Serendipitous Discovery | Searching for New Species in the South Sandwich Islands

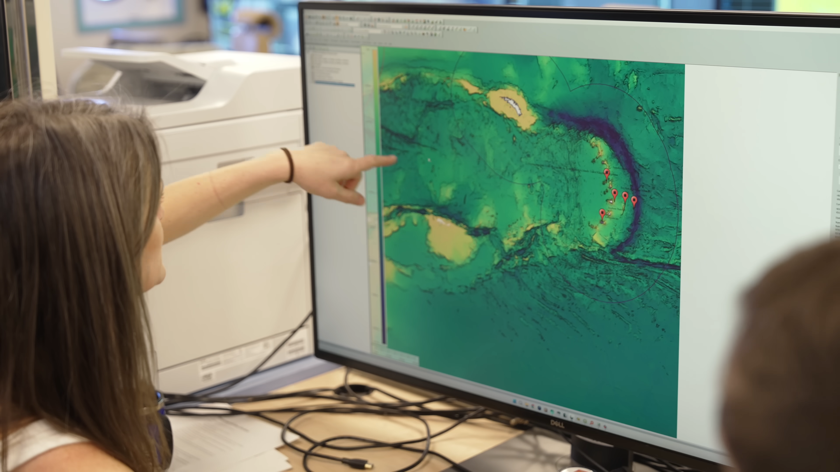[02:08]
And we're mapping the seafloor at a whole range of different scales.